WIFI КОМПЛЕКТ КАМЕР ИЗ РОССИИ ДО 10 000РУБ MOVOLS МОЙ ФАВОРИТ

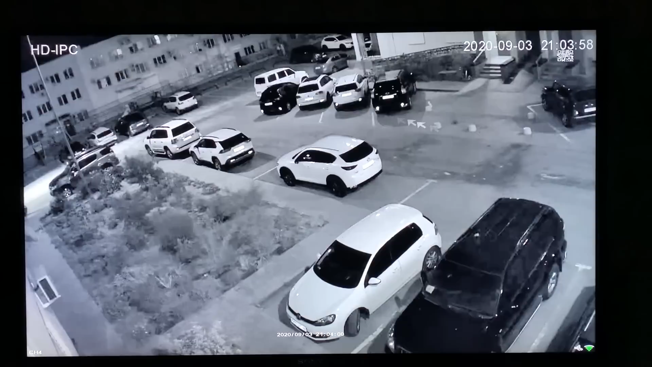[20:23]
И на улице сейчас есть небольшое освещение. При этом даже без освещения камера показывала бы приблизительно точно так же, разве что не так далеко. Но для понимания, 25 метров эти современные ИК-светодиоды точно обеспечивают хорошей равномерной ИК-подсветкой. Детализация ночной съемки также остается на удовлетворительном уровне. Что хорошо, аналитика обнаружения движения человека точно так же работает и в полной темноте.